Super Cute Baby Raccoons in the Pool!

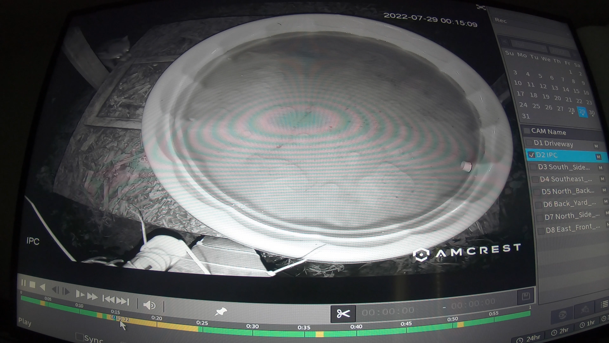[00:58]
As you see, he comes up and he smells a piece of food and he's trying to reach underneath the pool to get it. This pool's got about 30 gallons of water in it, so it weighs about 250 pounds, give or take. He decides he's going to go in and see if there's any food in the water and feel around a little bit.
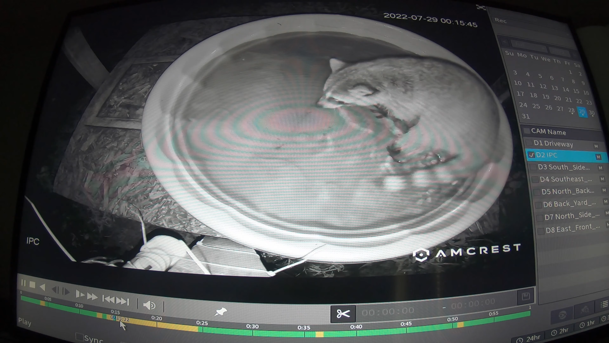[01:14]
And there's nothing there, so he decides that he's going to take a bite out of the pool, right there. We have nicknames for all the raccoons, and I'm assuming that this one is Tyler. There's a reason for that. Also, you can see he's biting a little bit more, and he's putting his shoulder in it, trying to flip this thing over just to get to this piece of food.
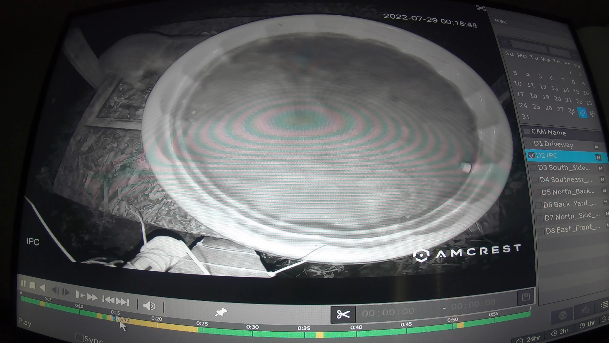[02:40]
but they're much more active when it's dark out and you can't really see anything with the other camera. So I'm just taking this as a screenshot off of the monitor. This goes on for quite a while with them trying to flip the pool over just to get the little bits of food out. What I decided to do was actually add a little shelf for like a second floor condo and put some food on that, which I will have tonight.